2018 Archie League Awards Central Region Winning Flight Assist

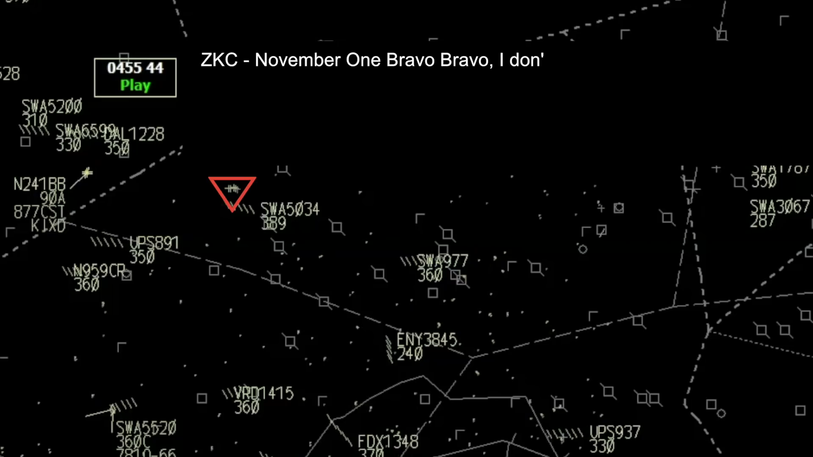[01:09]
Number 1, Bravo, Bravo, I don't have you in radar, sir, so I don't know exactly where you're at. There's the closest largest airport to you from the last radar track that I had is the Hayes Airport.
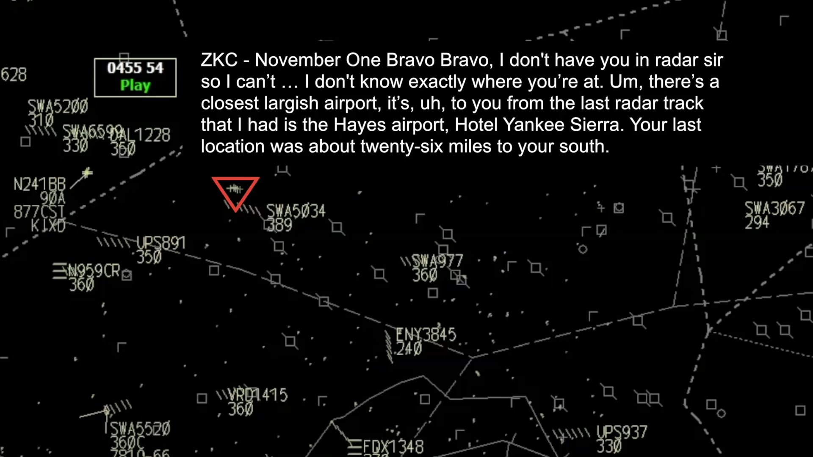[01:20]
Hotel Yankee Sierra, your last location was about 26 miles to your south.
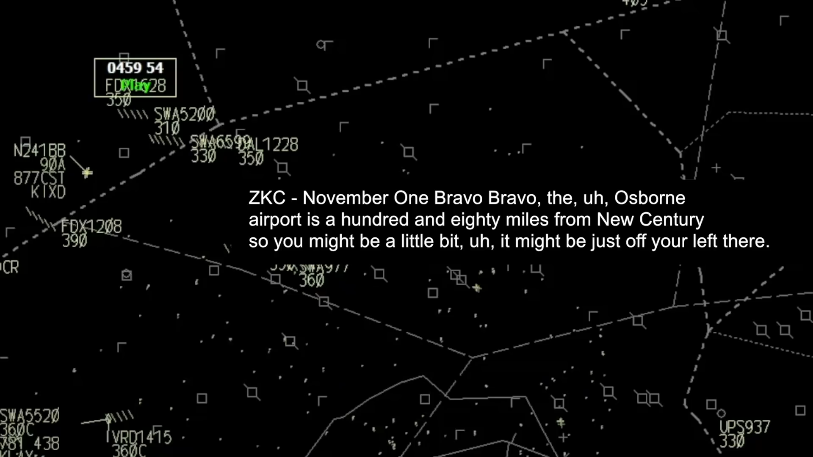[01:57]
so you might be a little bit, it might be just off your left there. And what's that call sign for, Bravo, Bravo? It's Kilo 75.